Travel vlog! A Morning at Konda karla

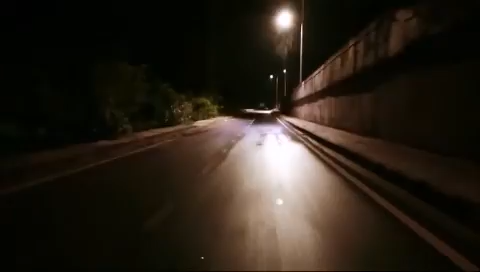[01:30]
All nine of us started our journey at 4 a.m. in the morning. Too sleepy, but the excitement knew no limits.